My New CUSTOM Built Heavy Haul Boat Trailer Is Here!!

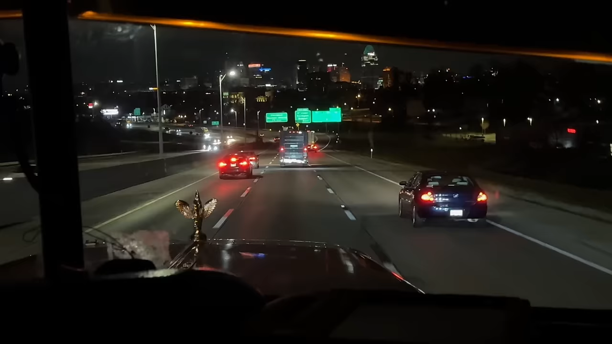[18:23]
I like the Cincinnati sign once you get down here past the bridge.
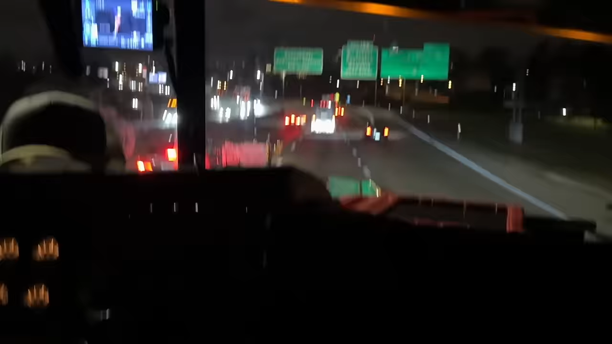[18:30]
I think it should be right there somewhere when you come off the hill. You know what I mean?
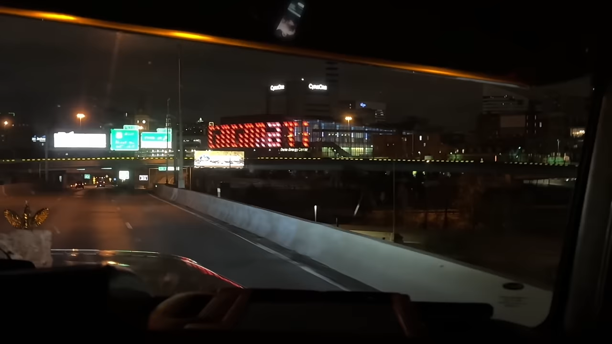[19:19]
That's my favorite part of this whole trip, rolling into Cincinnati.
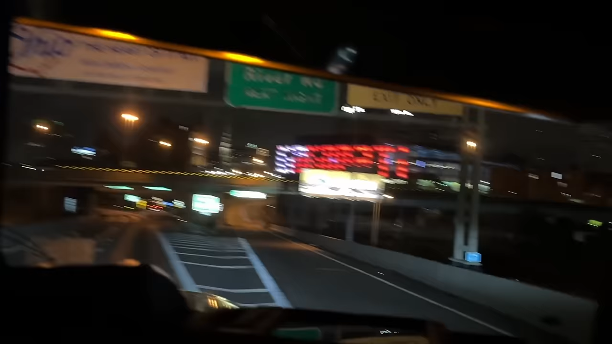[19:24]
It's not right, is it? No. No, no, stay to your left. You're to Dayton.
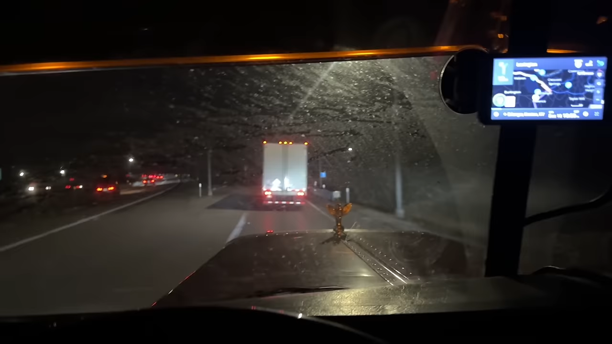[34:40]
And I got a dirty windshield, and my windshield washer is not working. And we've got a cracked windshield now, and it just keeps getting worse and worse as the trip progresses. So now, we gotta get home and get her fixed. Look at them tiny flashy lights back there. Yeah. Yeah, you look brand spanking new.
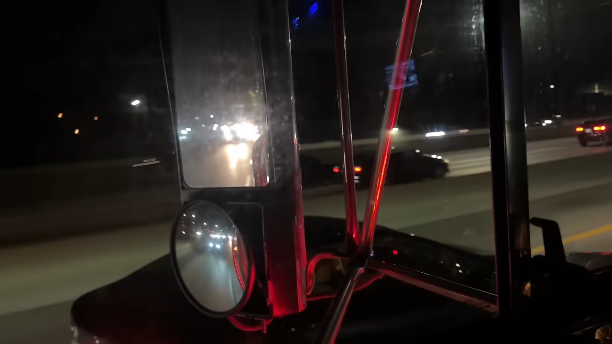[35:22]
Rooster don't put up with that garbage. What are you trying to do here now? You on over here? Well, let me get out your way there. Guys, we just went around Cincinnati. We went 275 all the way around. All right, so my windshield washer was working. Look, it'll work over there. It ain't working over here, though. I gotta figure that out. We need washer fluid.